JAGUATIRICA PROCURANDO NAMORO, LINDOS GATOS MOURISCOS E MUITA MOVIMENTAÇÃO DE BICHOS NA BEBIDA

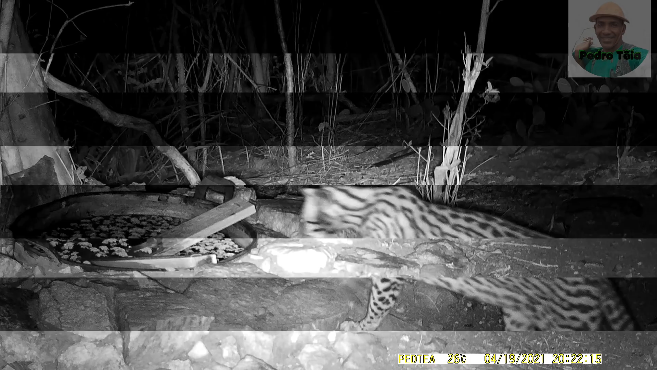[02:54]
Um pouco mais tarde, apareceu uma linda jaguatirica. Esse é um macho que tem 2 anos de idade. E mais uma vez, o tico-tico rei cinza foi registrado tomando banho.
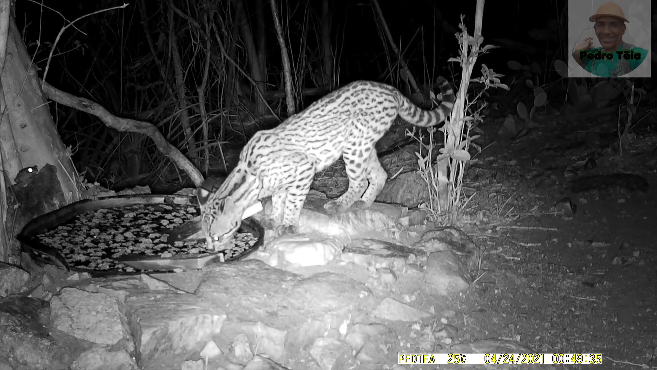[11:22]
Ela se deita no local, como se soubesse que esse lugar é o melhor para esperar quem ela procura.